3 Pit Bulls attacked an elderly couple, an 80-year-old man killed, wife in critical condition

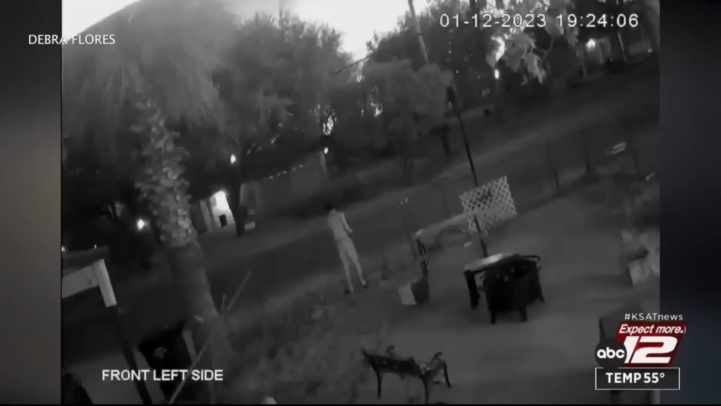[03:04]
Deborah Flores says this surveillance video is from January. Flores says that's her and her son trying to scare away the pack of dogs attacking that man.
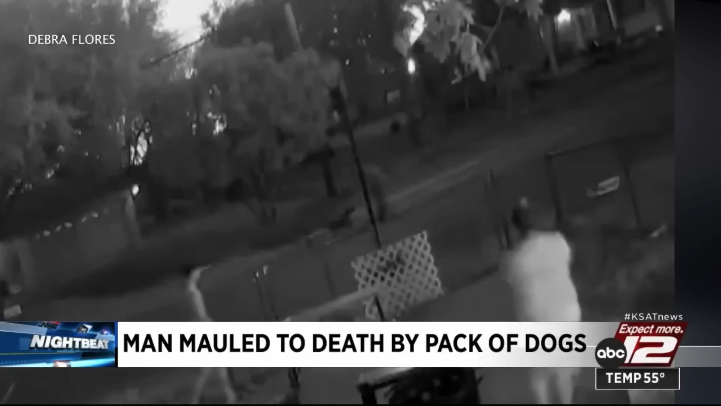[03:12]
My son heard him and he got like his Orby gun and started shooting the dogs to go away.